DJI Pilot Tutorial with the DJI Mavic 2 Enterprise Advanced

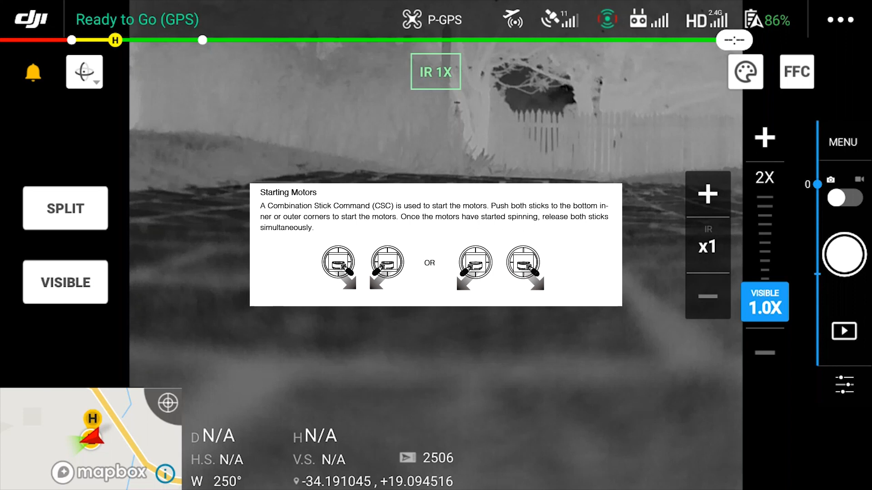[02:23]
is the only way that you can power up the drone and take off tapping on the top right it's going to open the option menu for you and this is going to show you all
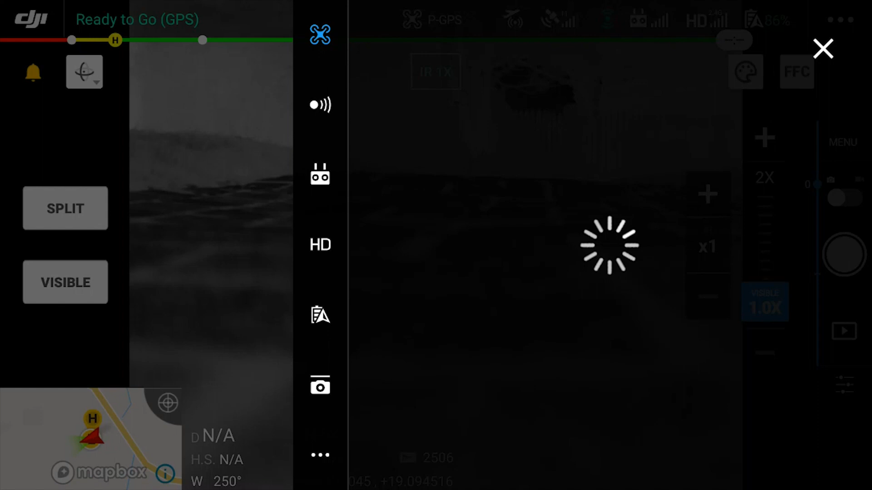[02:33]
of the configuration your default one is for the drone itself where you can specify the home
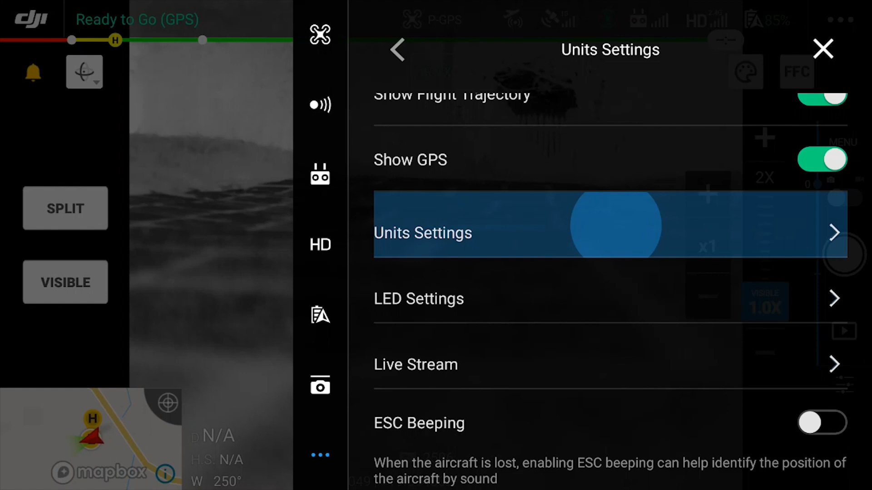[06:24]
units that it's going to use with for instance metric or imperial if you want the arm leg leds to to be turned on or turned off you can also
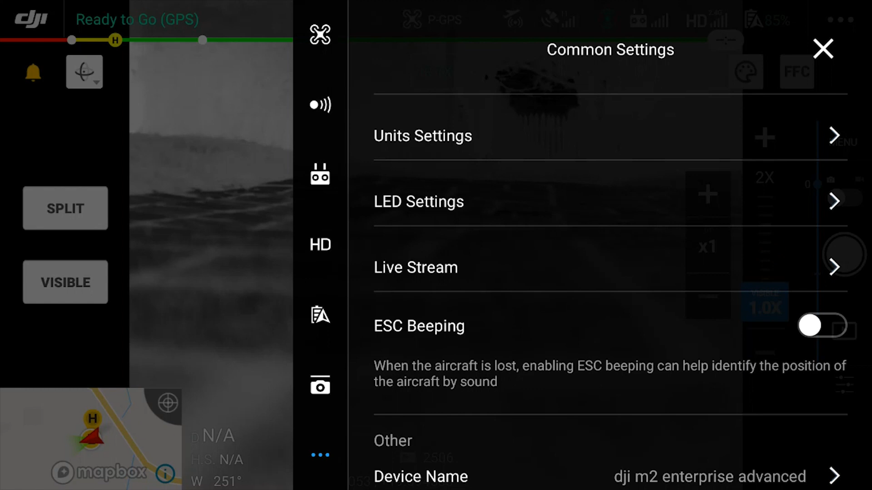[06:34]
set up the live stream options you can see quite a few settings ip addresses you can
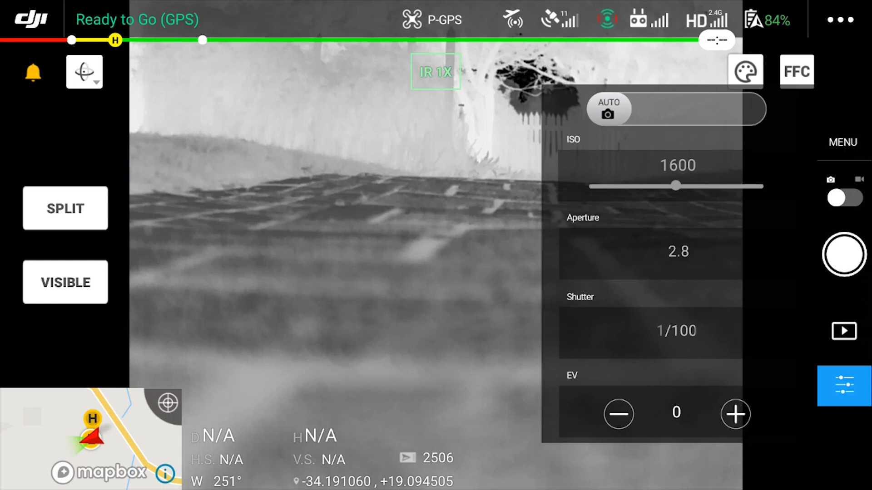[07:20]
the camera setting option over here you can see there's not a lot of options you can change the only you can tap is the negative and the plus button to change the exposure value up or down
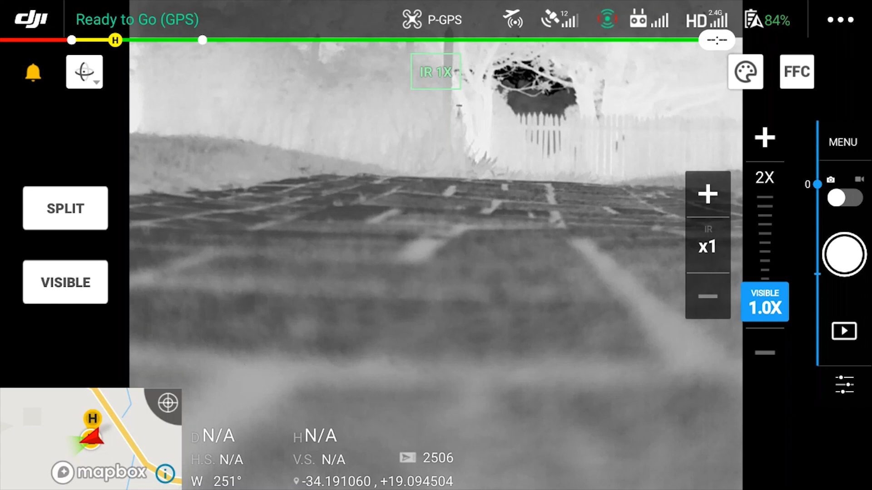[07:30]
the enterprise advanced does not give you the option to change your camera settings
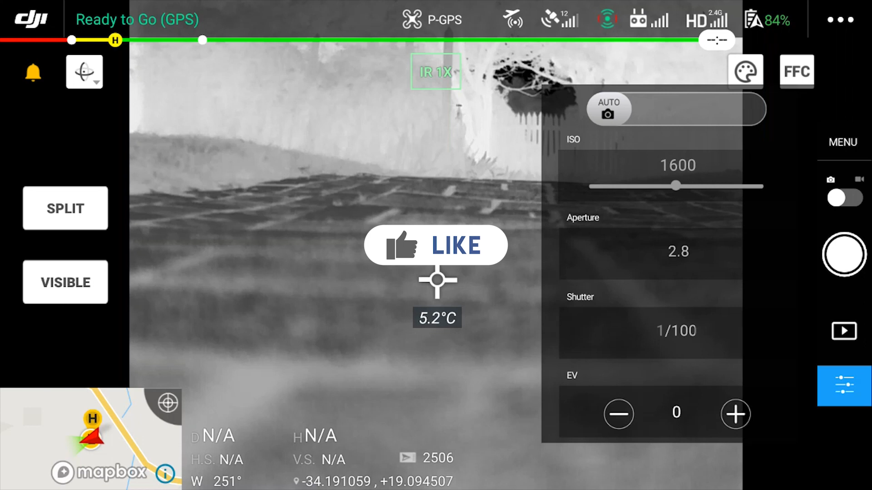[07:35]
On screen: spot 5.2°C
manually even switching between infrared mode and visual mode doesn't give you that
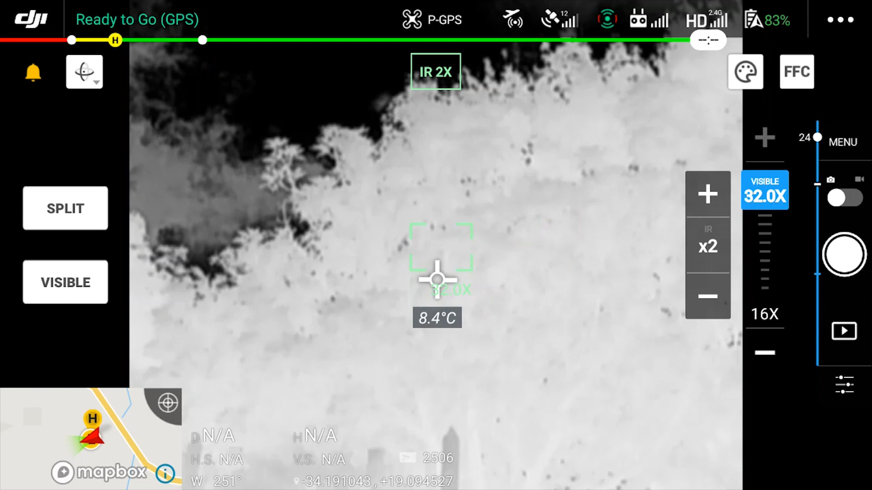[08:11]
On screen: spot 8.4°C
zoom up all the way up to 16 times very useful function especially if you're 100 meters up in the air if you want to switch to video mode you can tap on the little slider on the
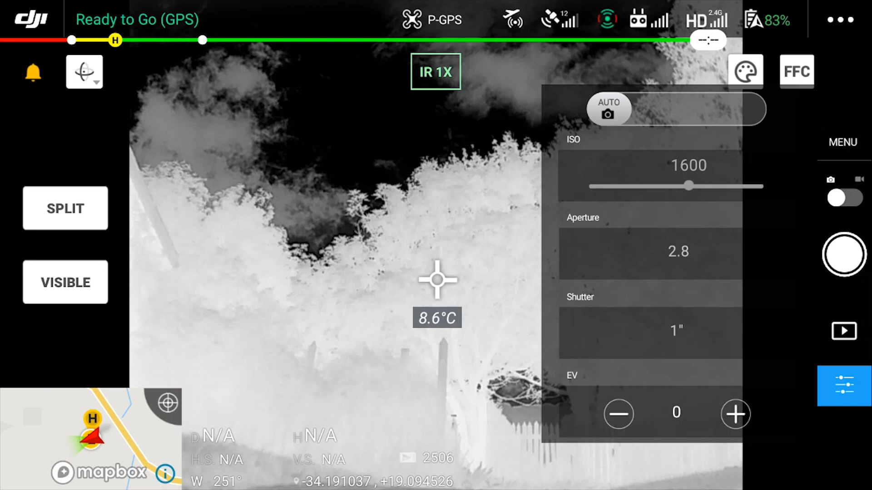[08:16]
On screen: spot 8.6°C
right side of your screen you can see the shutter button changes red showing you that you are
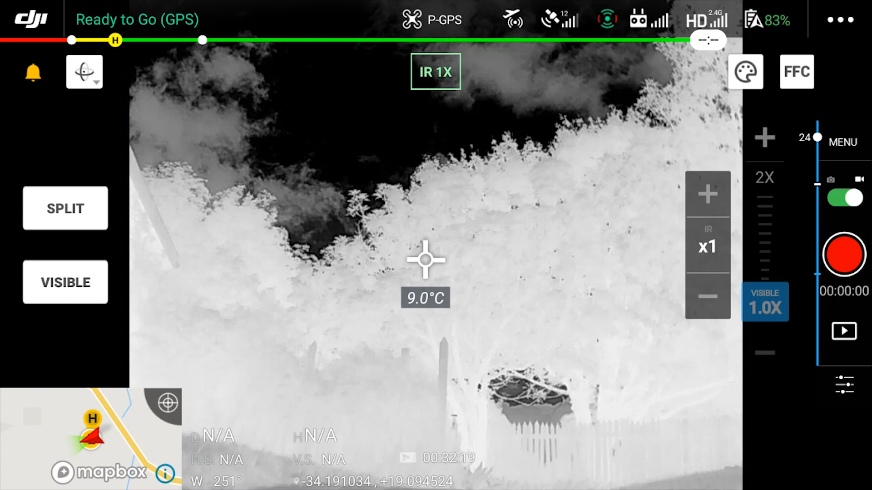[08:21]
On screen: spot 9.0°C
currently in video mode you can also tap on the split button on the left side of the screen or the visual button to switch between infrared visible and actually both views
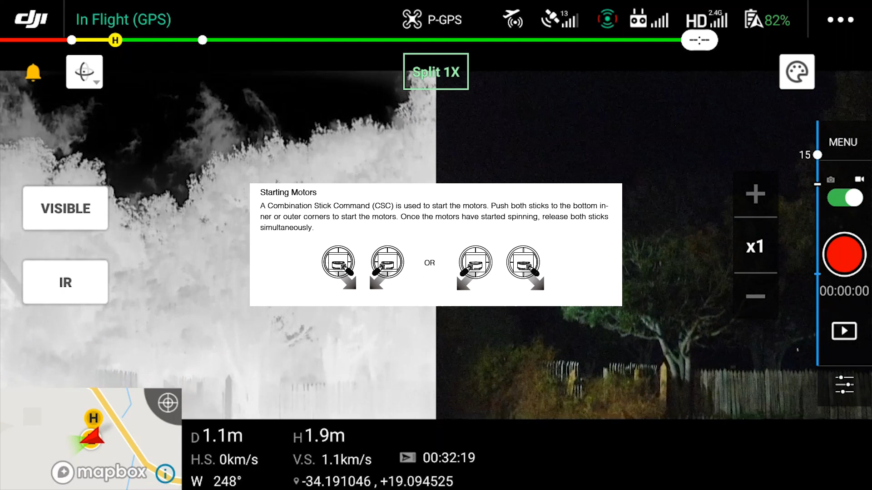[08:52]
on the left side because the thermal view you can even see the clouds in the background so a very very big difference indeed just some other very useful information on
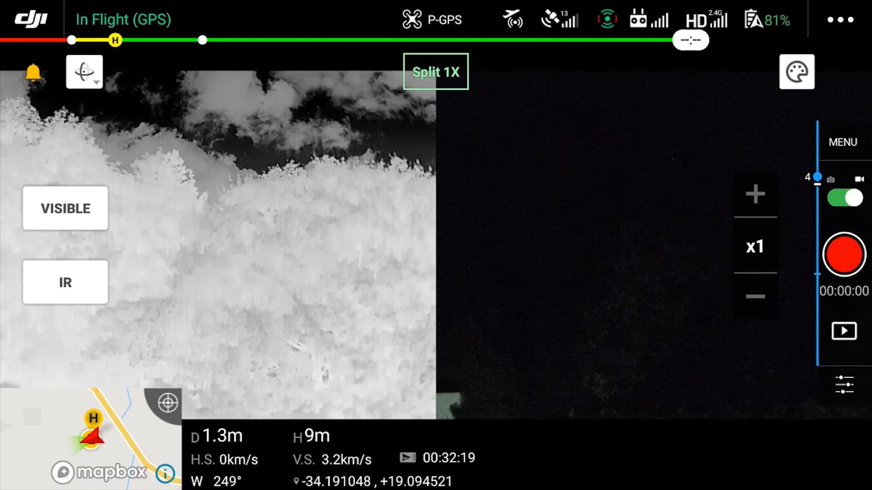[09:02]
the bottom left you got your map tapping on your map is going to show you a big map view of where you currently are you can also see in the middle of the screen the bottom your actual gps
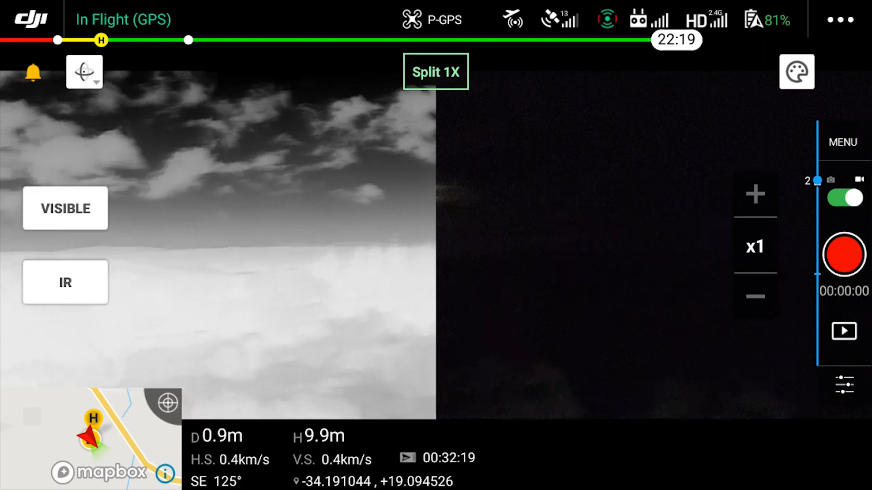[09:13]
location with the coordinates your altitude as well as the distance from your take-off point and
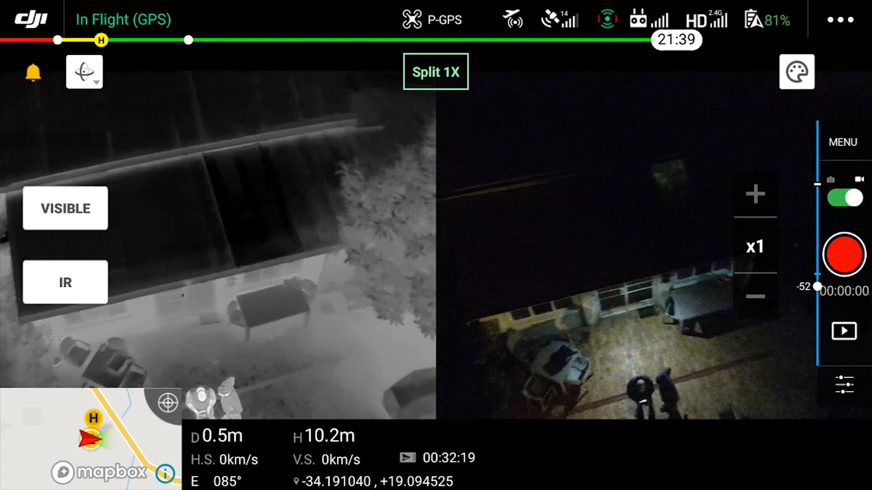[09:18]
your vertical speed as well as your horizontal speed now tapping on the top right
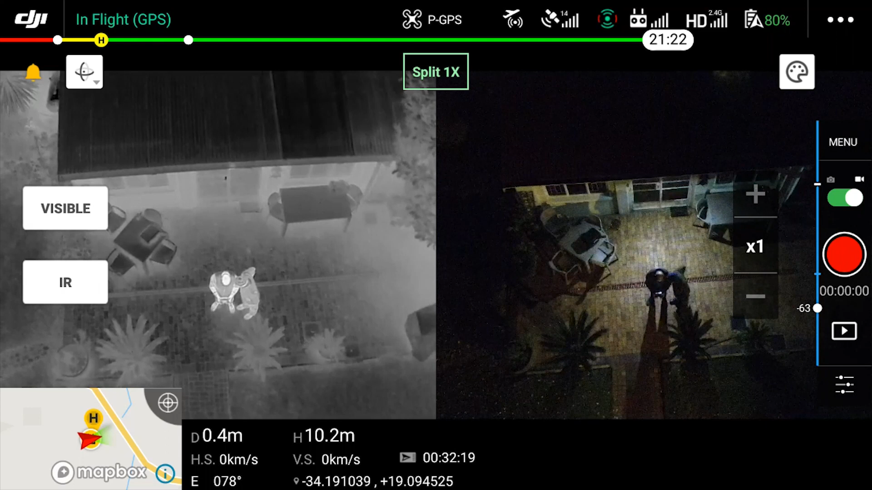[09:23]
the little palette icon it's going to bring up the different available options on your screen what you can switch to to change the thermal view as you can see iron
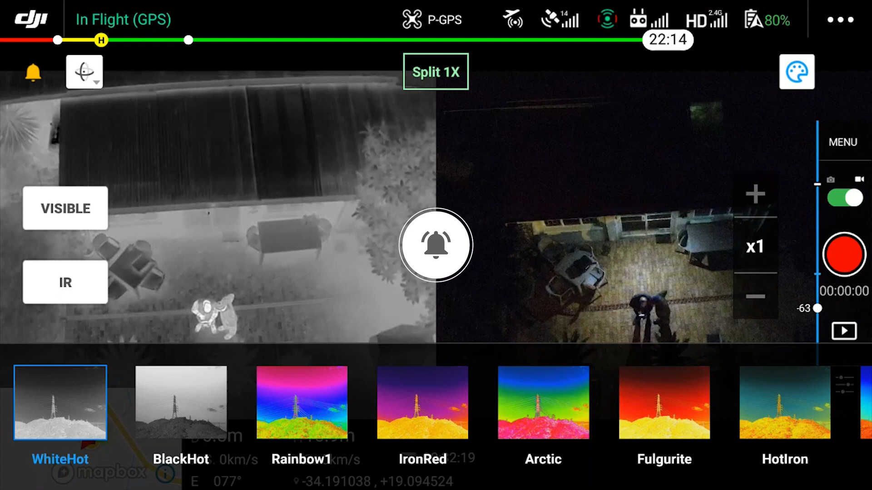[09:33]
red gives you a nice classic thermal view tapping the IR button on the bottom left
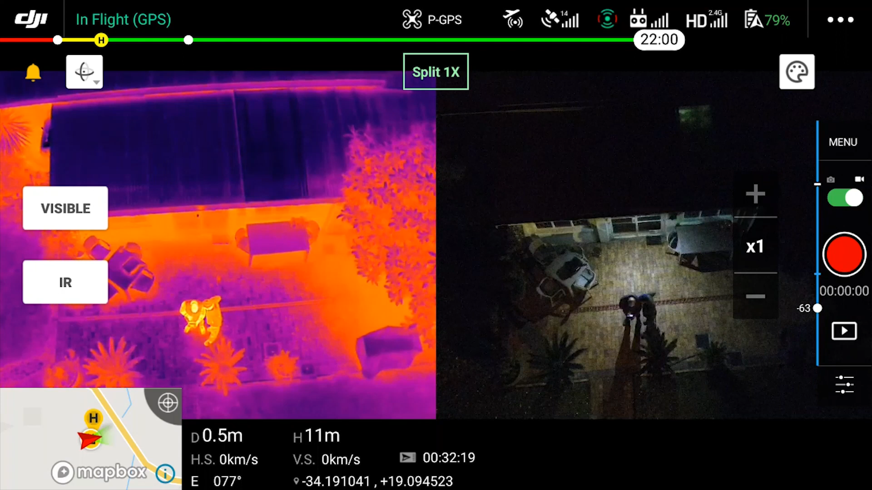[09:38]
shows you the complete screen in the infrared mode again and as i gain altitude here you're going to start seeing the difference in the screen as it widens up
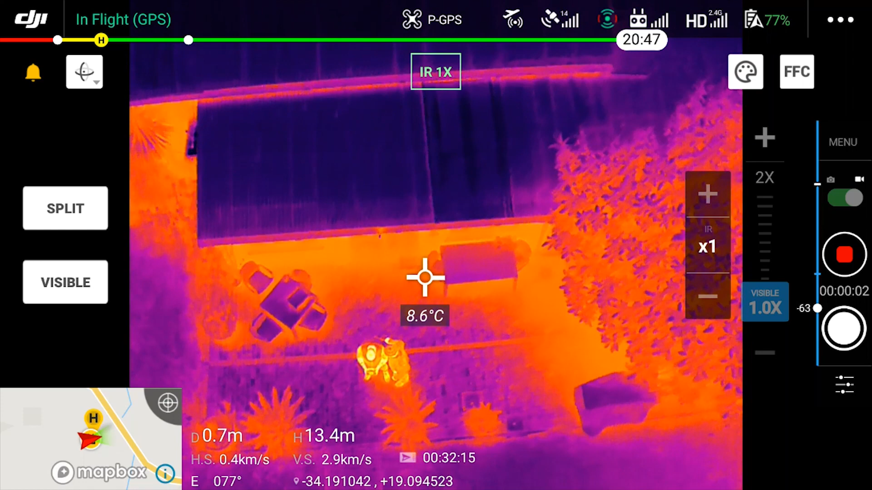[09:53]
On screen: spot 8.6°C
now as you can see the temperature keeps changing in the middle of the screen that is the actual temperature that the sensor is reading and if you tap the palette icon again you
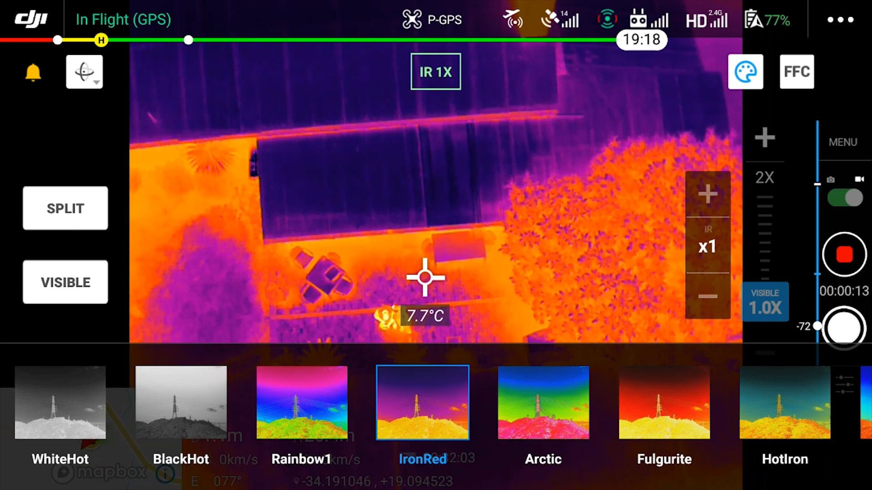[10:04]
On screen: spot 7.7°C
can start switching between all of the different modes available as you can see there are quite a number of different options available and each one of them is going to give you a